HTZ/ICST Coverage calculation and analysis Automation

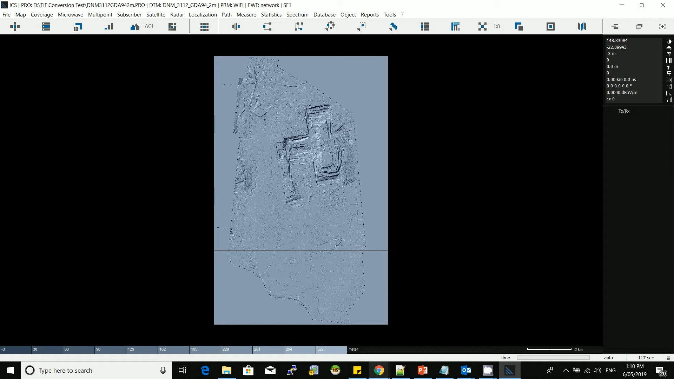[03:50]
have the link established so next time you go to the sequel database now it will just take you through right away and like I said if you need to import on the map you could but this is not required for automation
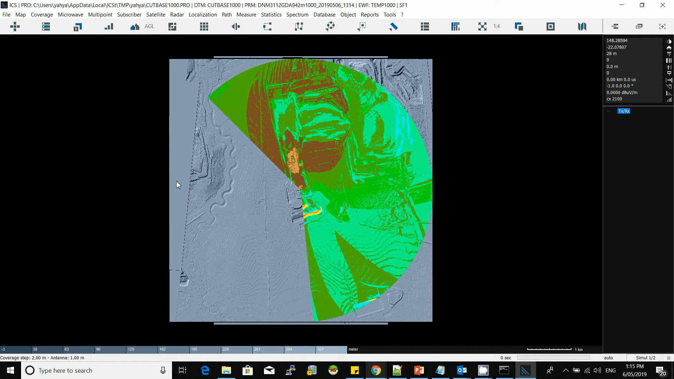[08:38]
so now this is two meter resolution that's the first sector or the first cell now this is the second one
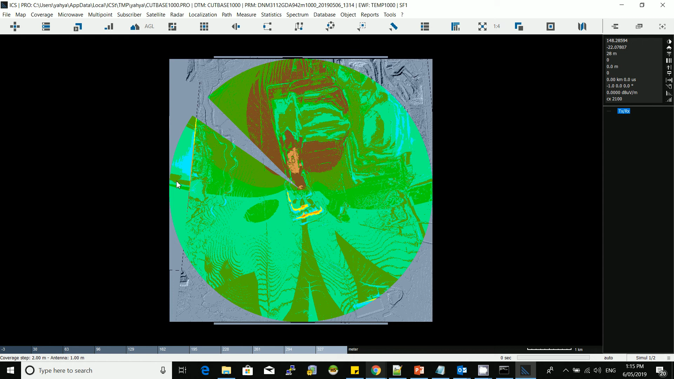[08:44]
once it's done coverage calculation it will save
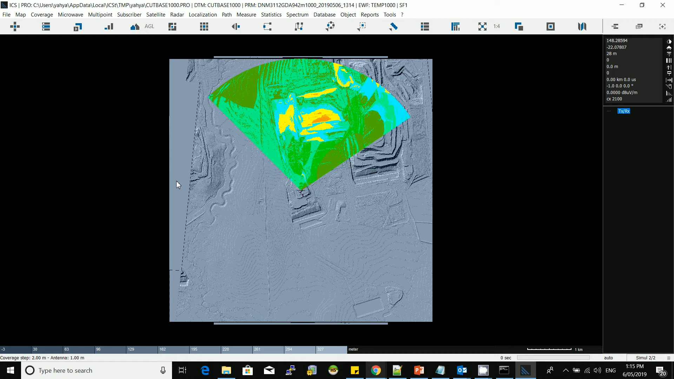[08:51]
the results back in the sequel database so whatever analysis is